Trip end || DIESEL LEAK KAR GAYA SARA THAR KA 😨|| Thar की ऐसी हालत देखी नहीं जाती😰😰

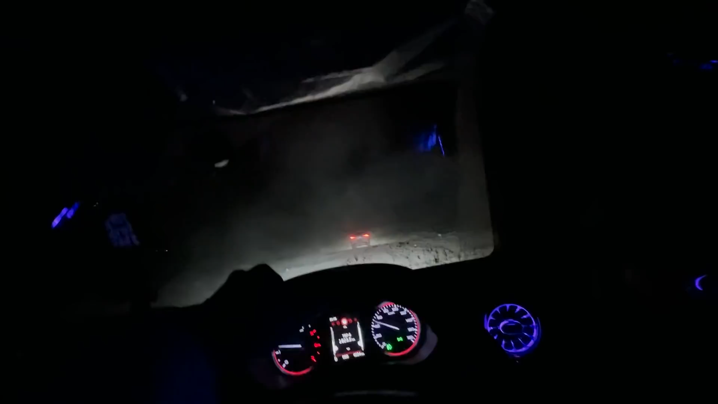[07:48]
इतनी त कि अधर बहुत ही तेज का तो यहां से हानले रहा है 49 km 49 km मतलब 10-12 km पहले चेक पोस्त आता है गया बागी गया एक चीज और यह लाश्च चीज और बतायता हूं कि भाई जो रोड हो गए ना मतलब जतना सुनके आहां था कि हैसे रोड होंगे यह वह होगे फराव होंगे � A1 अभी तक तो बहुत ही प्यारा रोड
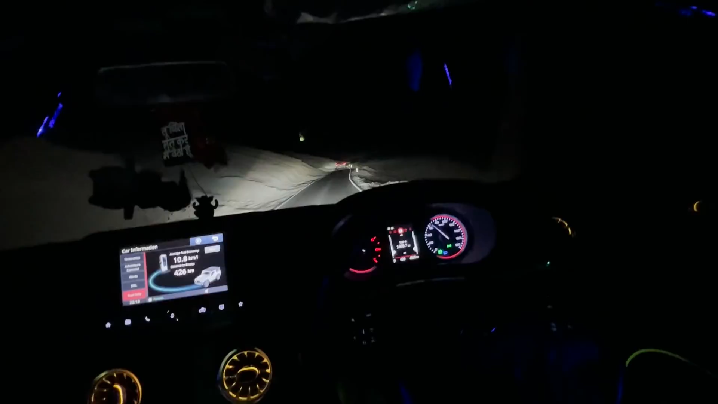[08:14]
जा रहा है मैंलब पीच में पांचा दस किलोमेटर के पैच आता है जो थोड़ा से खराब है बाग की रोड एक नमबर बना दिया है बस महां जा कि हमें होमस्टे मिल
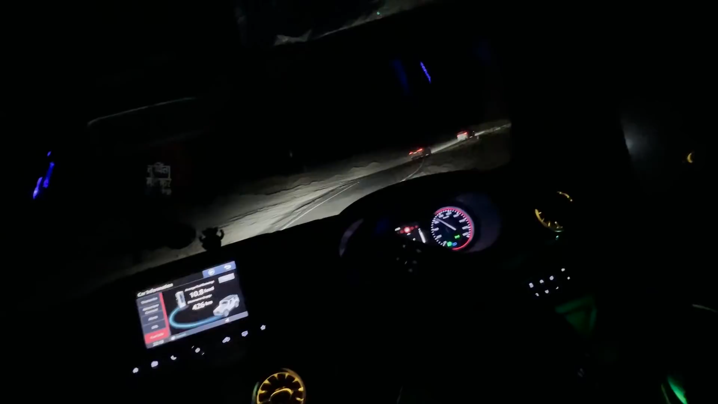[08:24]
जा है पिलाल टाइम हो रहा है दस बज़ के अठारा मिनट और मैं मैं देखता चल रहा हूं कितनी याज़ देदी है कितनी किलोमेटर के आसपास चलेगी वहाँ पर एक जरी कैन थी जो कटारिया एक्स्ट्रा लेके आया था
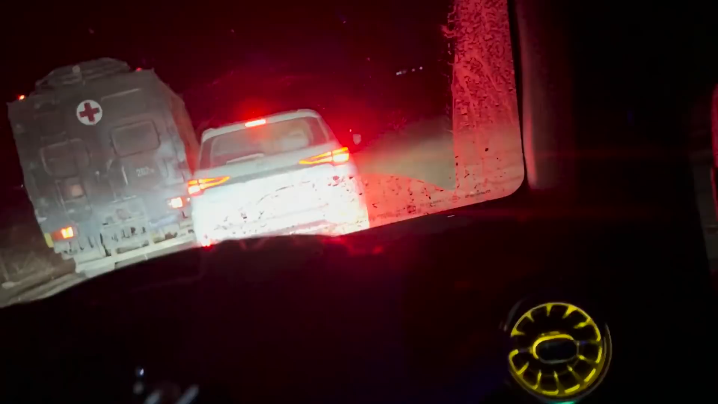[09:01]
अजिए दो किलो मेटर रह गया बस और नाक में रम चुकी है अब शीशे बंद करके यह आ रहा हूँ कोई दिक्कत ने ओड़ी हानले रह गया दो किलो मेटर थैंक यू किसलिए अब तानले भी नहीं पहुचे हम